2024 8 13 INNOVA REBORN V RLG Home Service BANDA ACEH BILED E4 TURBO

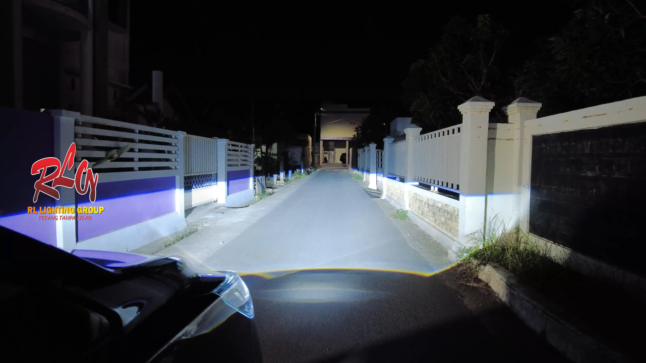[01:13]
wow ini lampu dekat ya wow luar biasa gila kali ya ini posisi lampu dekat lampu dekat aja belum seterang ini gitu loh ini yang kita pasang hanya dua biji aja satu kiri satu kanan lampu dekat ini lampu jauhnya kalau lampu jauh bawaannya masih nyala ya yang kuningnya agak kelihatan karena lumayan terang sih kalau yang bawaannya jadi bisa agak kelihatan sedikit memang